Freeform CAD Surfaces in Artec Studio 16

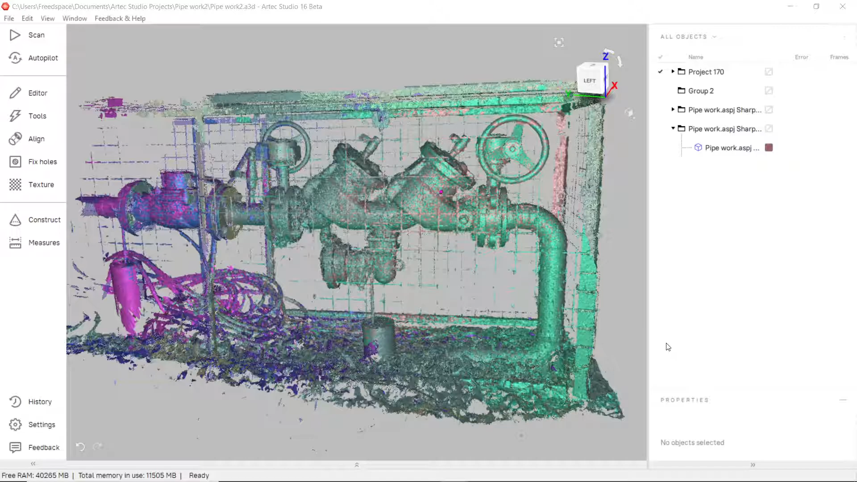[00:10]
With the release of Artex Studio 16, myself and the team here at ThingLab have thought we'd put together a few short videos to show you some of the new features we're most excited about. One of these is the ability to define freeforms. We've touched on focusing more on CAD primitives in another video, but the ability to define a surface model can be incredibly powerful when we're wanting to do specifically surface modeling in CAD.
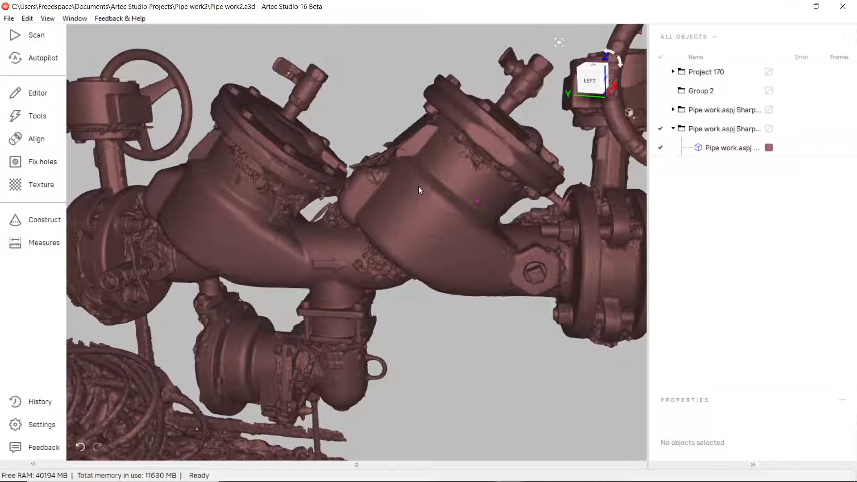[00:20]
Now we simply use a freeform, we start to define areas on a particular object.
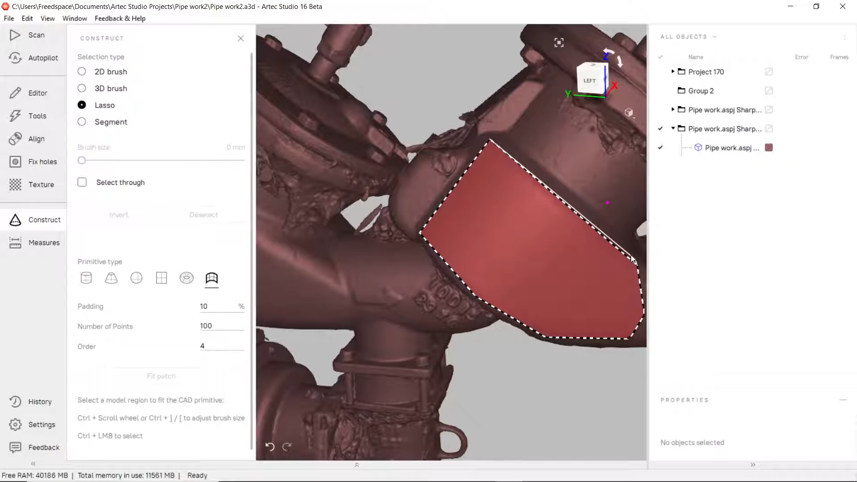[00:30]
I've picked this for a reason, it's got a slightly organic shape. Select a surface and we say fit a patch.
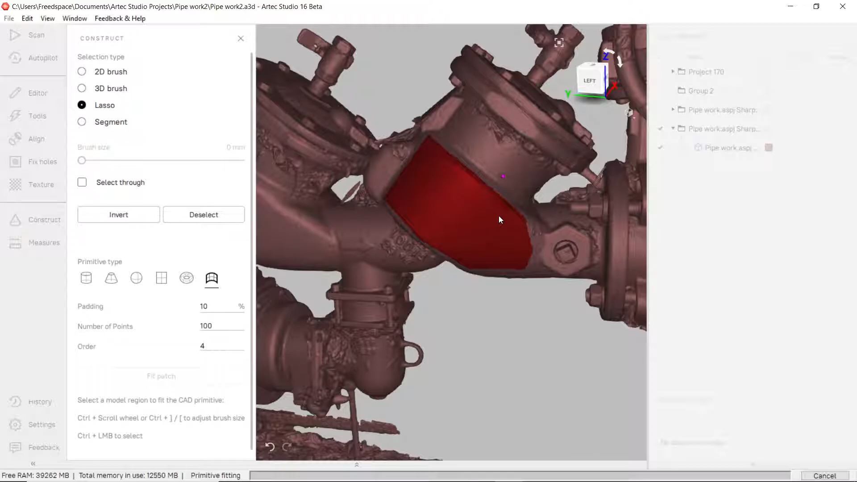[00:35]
Software does an amazing job of wrapping surface or CAD mathematical surface over our mesh model.
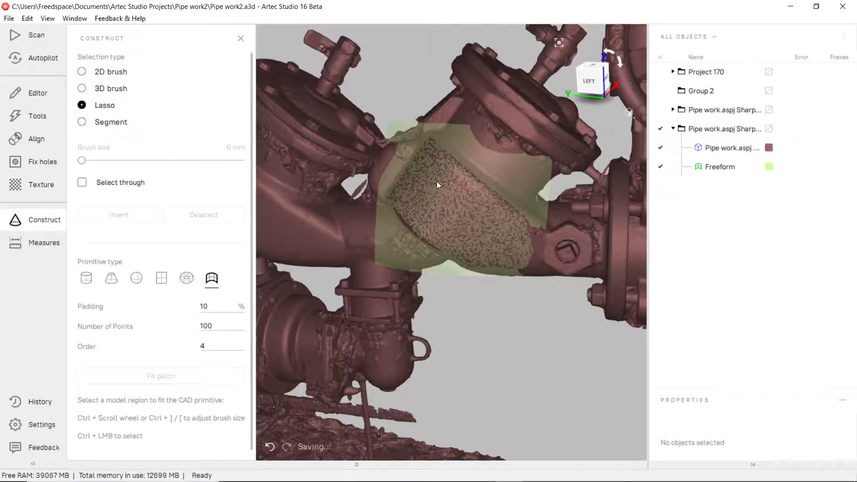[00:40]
And there's no limit to the number of these that we can do essentially. So I'm going to define another one across the top here that takes into account this chamfer.
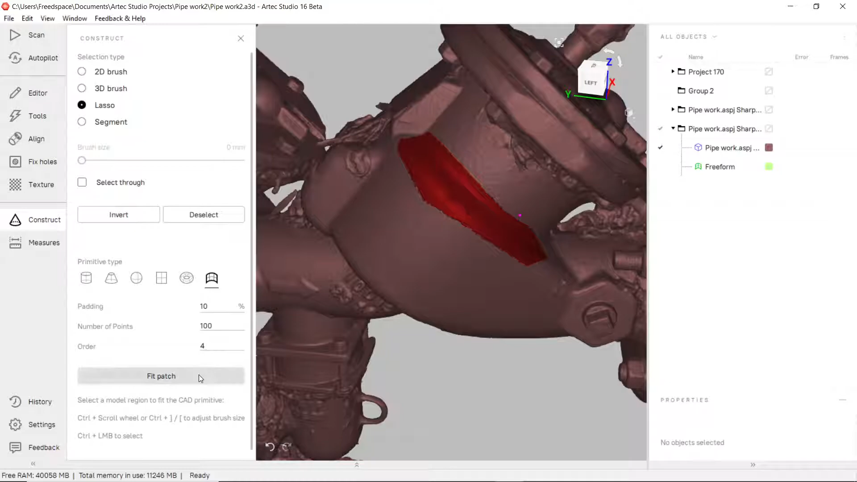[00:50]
I'm also going to take another one I think of this small area here which I think could be useful because this is a slightly unusual shape.
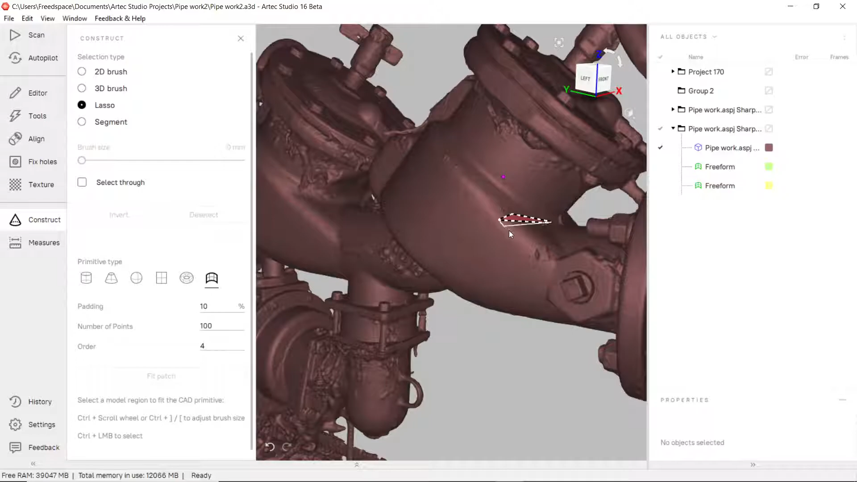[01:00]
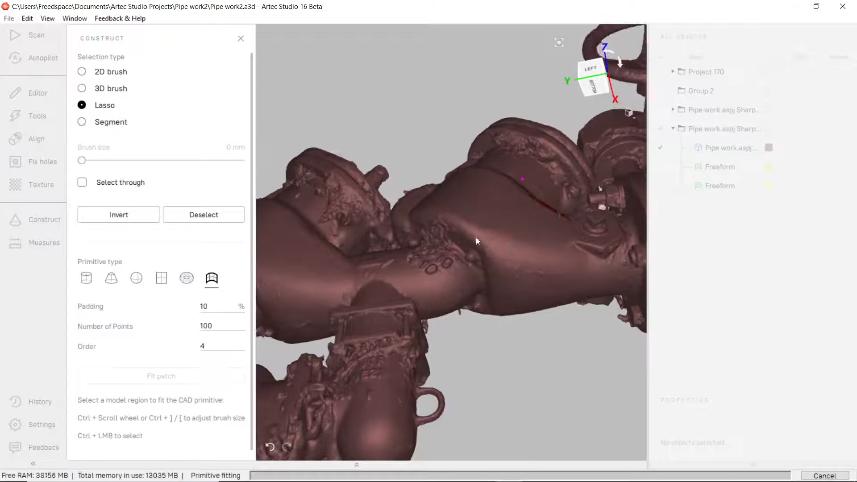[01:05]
I'm also going to take one on the underside of here.
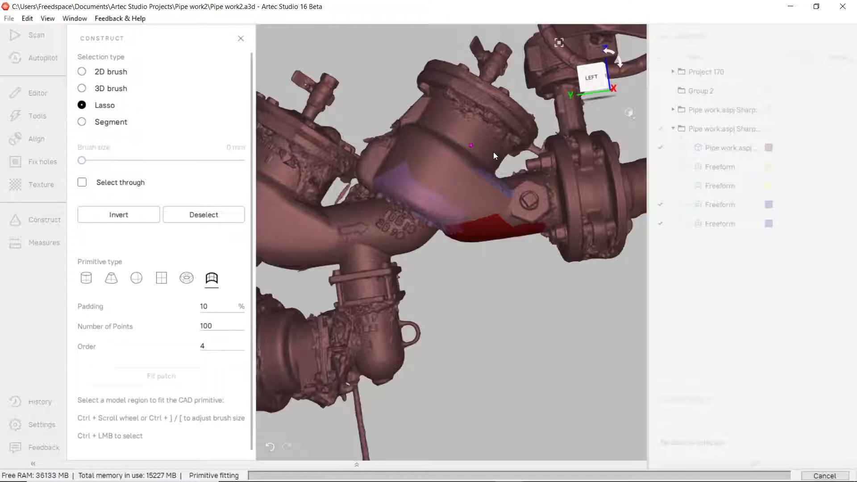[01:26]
Now the other thing that we can all agree on I think is this is a cylinder at the top.
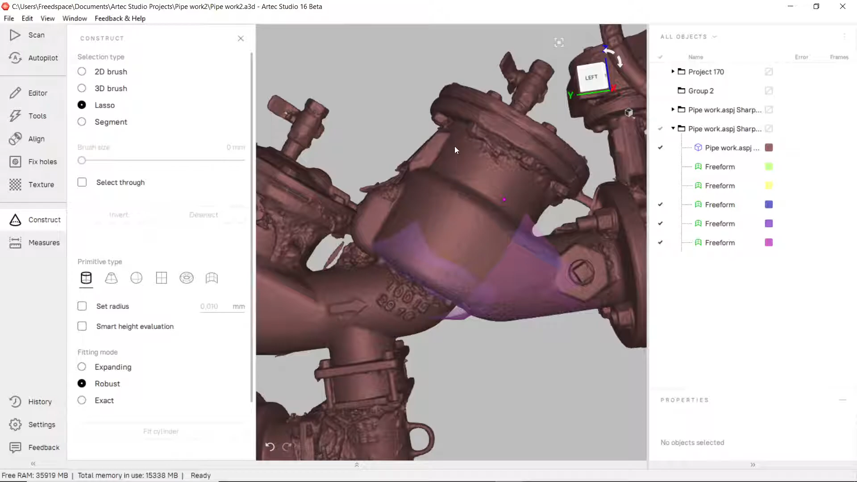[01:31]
So what I'm going to do is select a cylinder, define an area here and I'm going to fit that cylinder to it.